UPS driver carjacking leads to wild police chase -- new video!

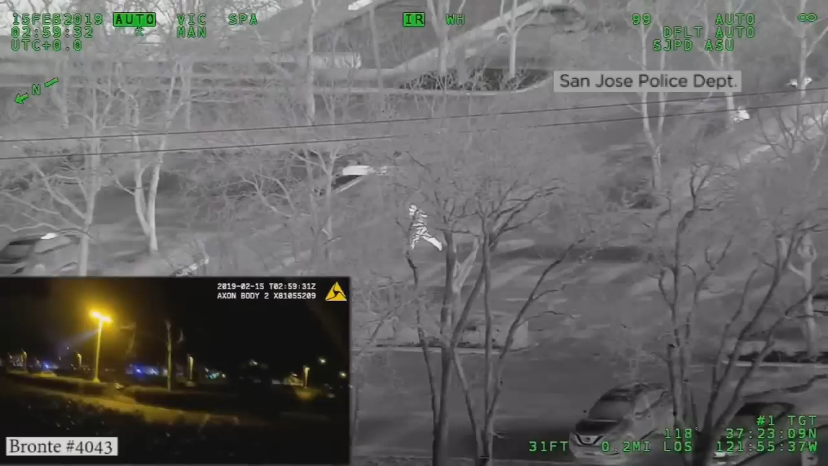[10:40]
Air 3, suspect's down, not moving. Shotgun is about 5 feet to the east of him. Copy, down, not moving. Shotgun's 5 feet to the east of him.